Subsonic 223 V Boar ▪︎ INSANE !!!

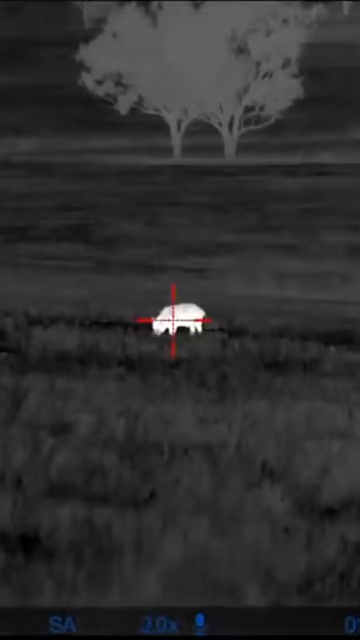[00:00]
This whole trip I've been wanting to have a crack at a ball with a 223 subsonic. I had some supersonics in the magazine for backup. I walked into 60 meters on this fella and he winded me.
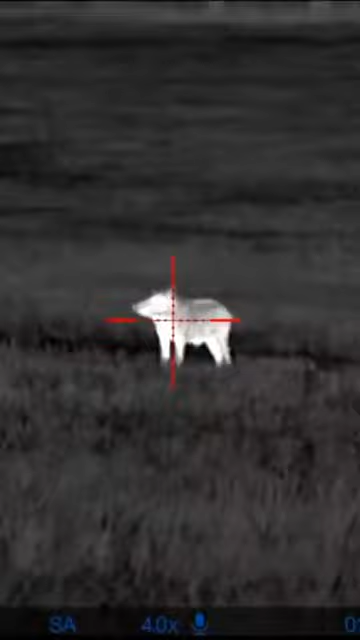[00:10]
So I took the shot. Check this out.
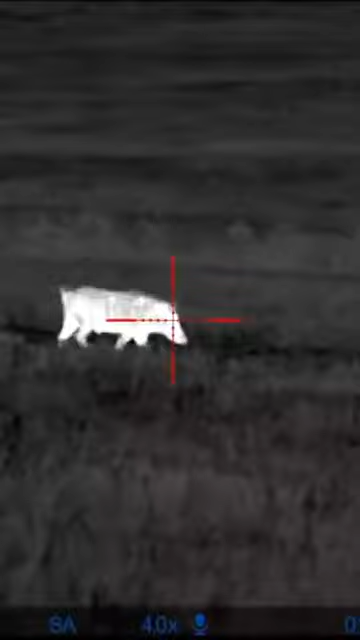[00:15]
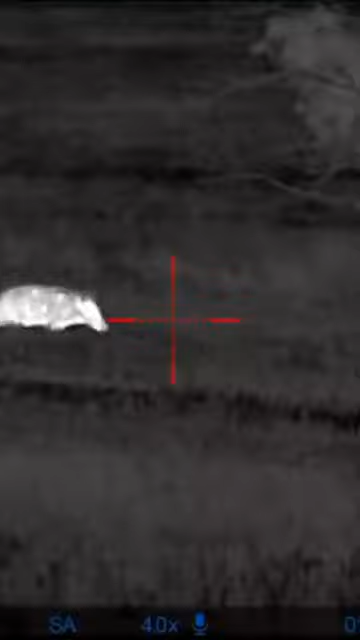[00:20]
Oh, he's got the wobbly beard on. Fucking hell. That is insane.